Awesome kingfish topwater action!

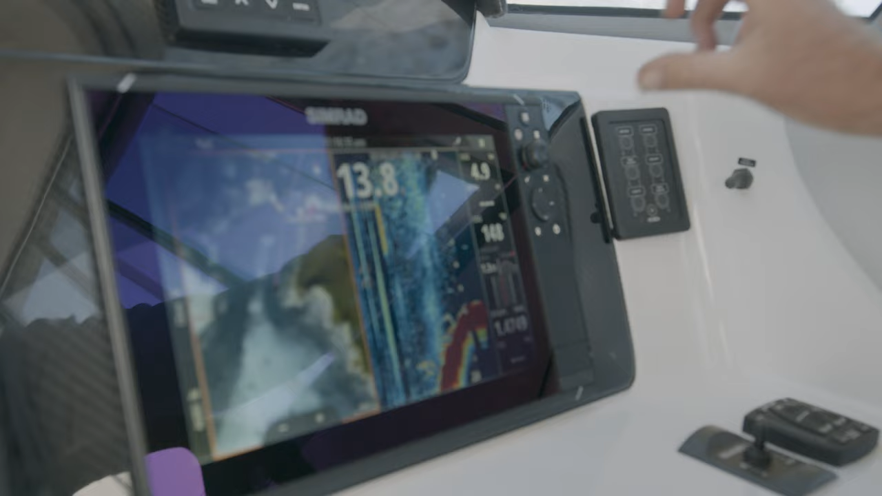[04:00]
When we're locating these kingies, we're using our CIMRAD sonar and our CIMRAD sonar to map chart card.